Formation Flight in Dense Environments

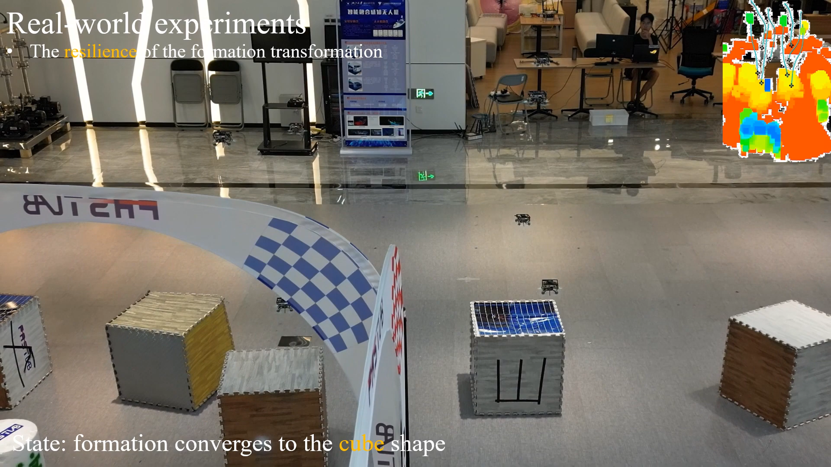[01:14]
However, the swarm robots quickly form a swarm consensus and make the formation shape quickly converge to the desired square shape in seconds.